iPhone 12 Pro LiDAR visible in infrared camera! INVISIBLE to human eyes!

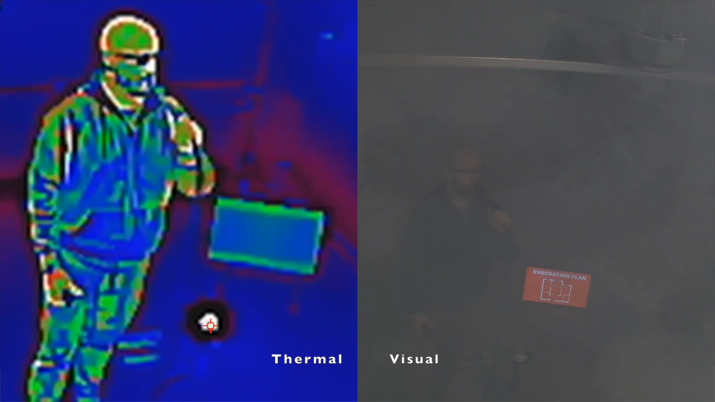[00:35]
attempting to dance and he was doing a great job. Now the cool thing was when we switched to the night mode because this camera not only has the thermal lens
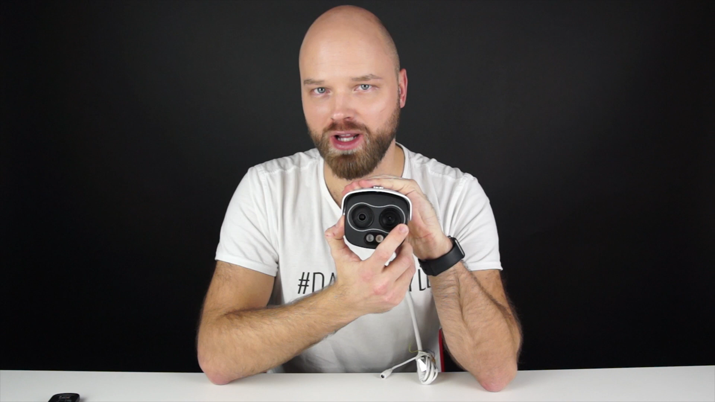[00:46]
but also has the visual lens which can go to night mode and when we went to night mode because we wanted to test how fast the camera is going to adapt we noticed that something was
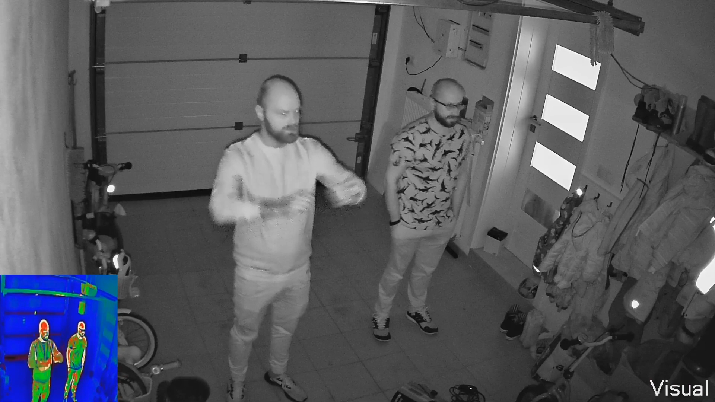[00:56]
blinking in my pocket and it turned out it was my phone my
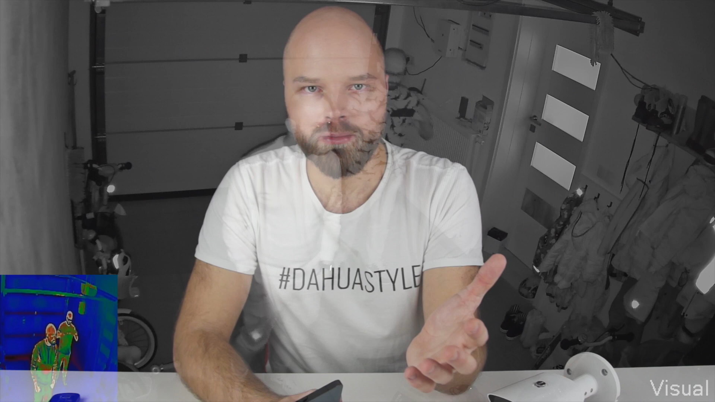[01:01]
iPhone 12 Pro in that situation it was the face ID sending projecting
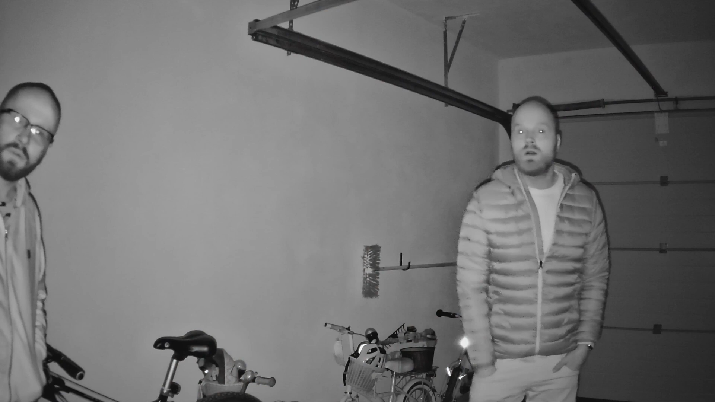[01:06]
those millions of dots and then when I took out
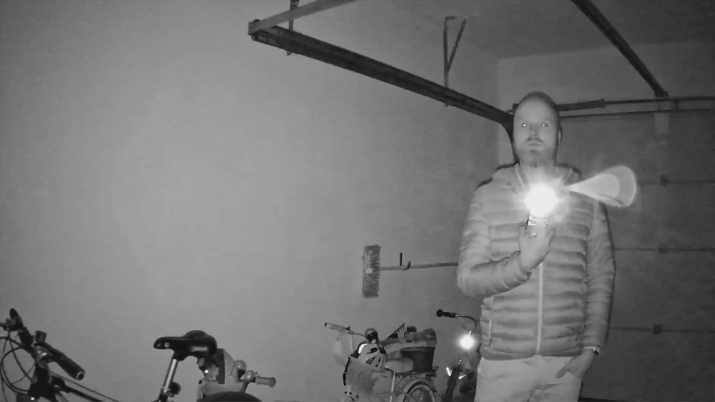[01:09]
my phone well something that you've probably seen
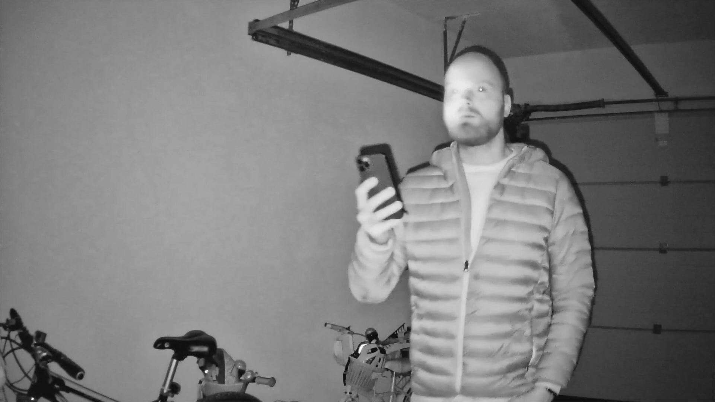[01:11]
before on the internet happened it projected millions of dots all over and then
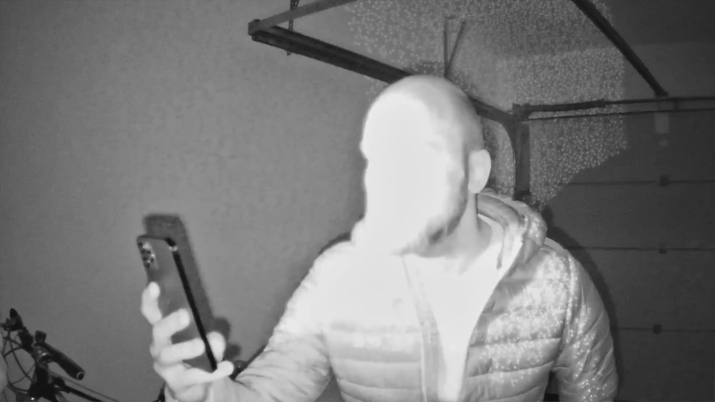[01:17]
recognized my face even though it wasn't visible with your own
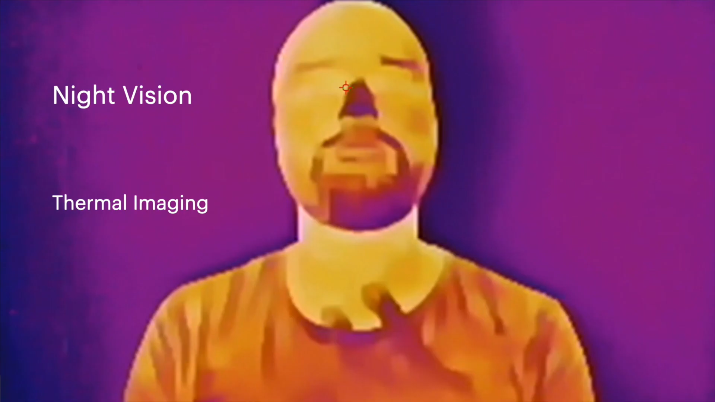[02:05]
which is simply the night vision and the thermal imaging so that's exactly what you can see with this camera and this is the part that is going to show you something amazing today now
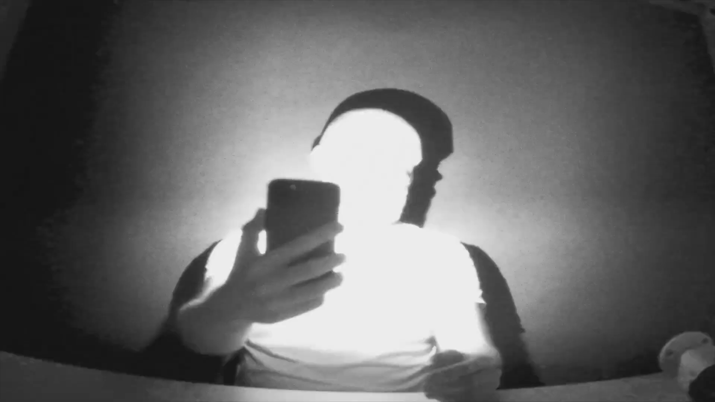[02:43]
over my face for face id right you know how that works let's do that again boom
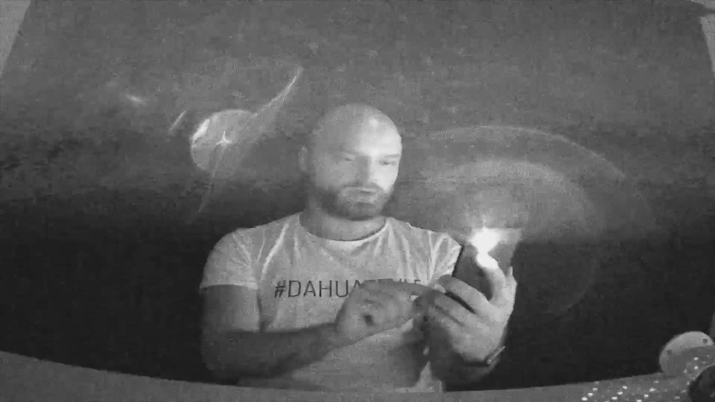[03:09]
and turn on the portrait mode all right let's start with that so this is how face id
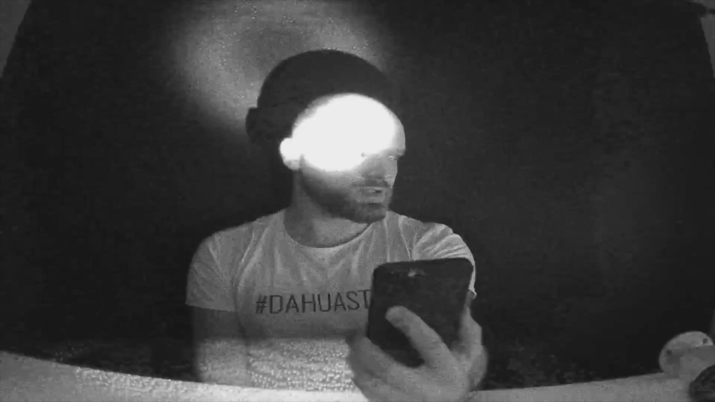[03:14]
works now you can see the whole matrix of dots this is really amazing look at that look at look at what happens in the face area you see that there is a much bigger density of those dots
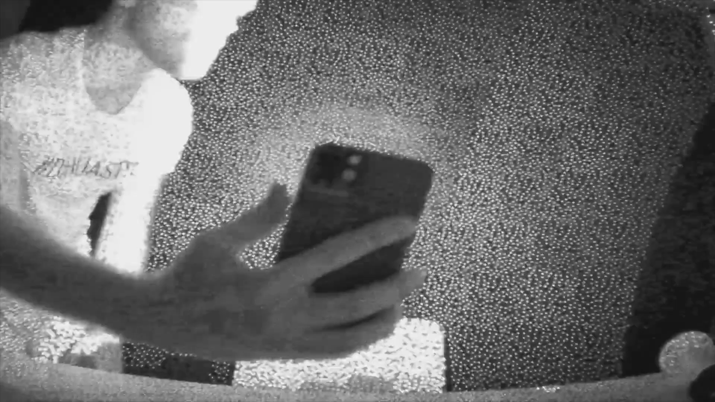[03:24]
right you see what would happen here there you go
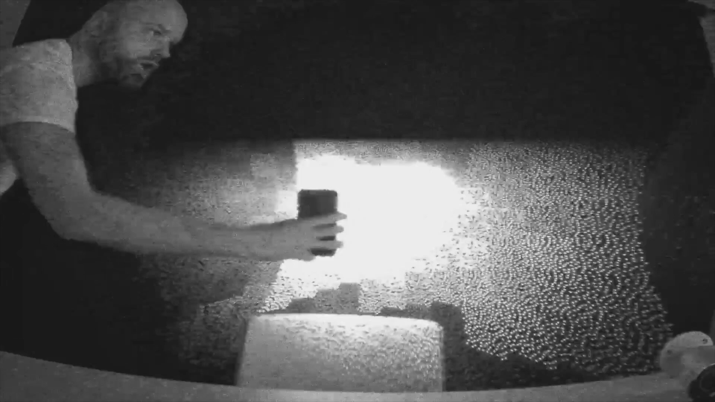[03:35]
your face to be able to unlock the phone with face id or to
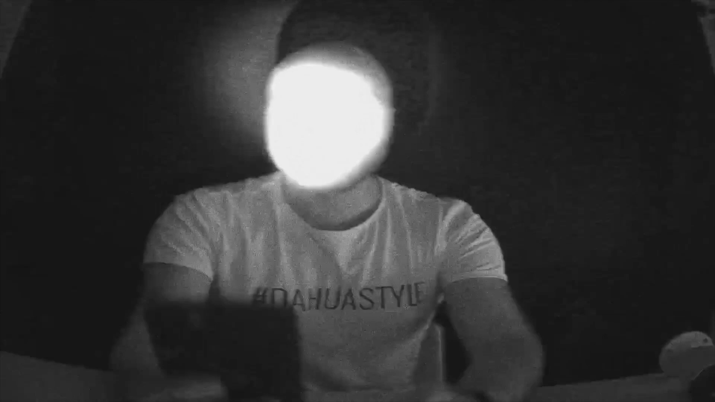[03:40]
take those low light selfies or to take those portrait amazing bokeh you know sexy selfies all right let's finally switch to the lidar so we switch the camera around
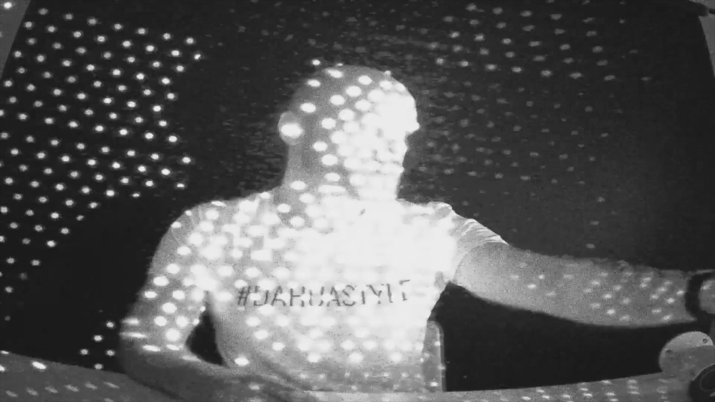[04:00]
dots in matter of nanoseconds according to apple we cannot even record that fast to be able to catch every single pattern you see that there are many many patterns being displayed
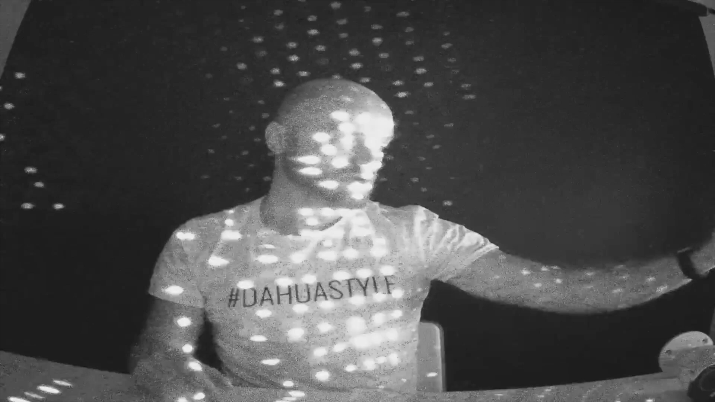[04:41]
phone it's really really cool look at this so this is what the lidar is doing you cannot see it with your own eyes right now i'm pointing at the
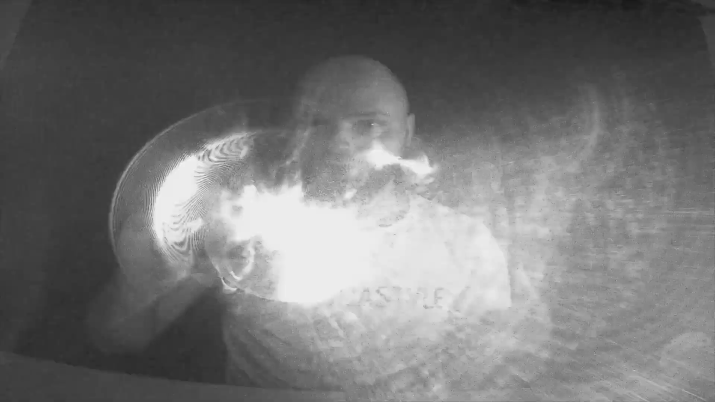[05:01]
infrared right even in the thermal in the thermal image you cannot see you can see
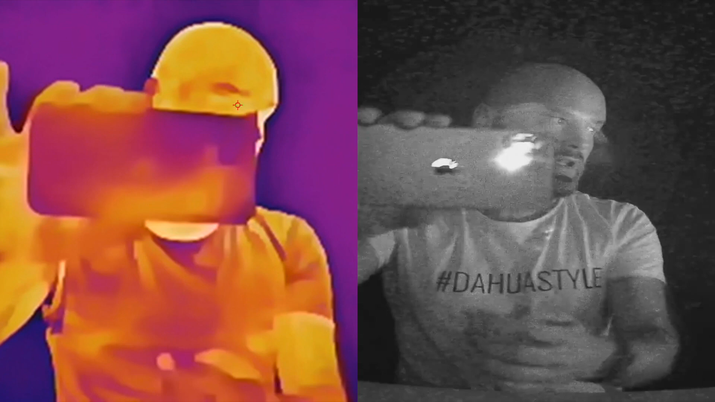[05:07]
there is a warmer area of the phone right here it's probably the processor it's
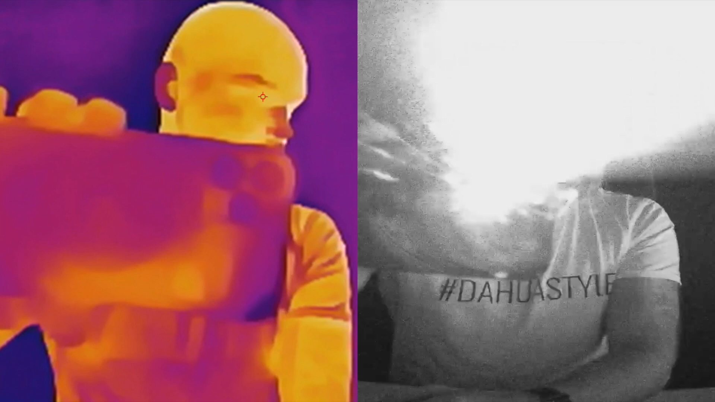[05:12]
also really cool that you can see you can see different um different areas of the phone i'll have different slightly different temperature you cannot even feel it with your hand not really and if i grab the phone with my hand and warm it up a little bit it's probably going to leave a mark as well all right so this is how the lighter works i think this is really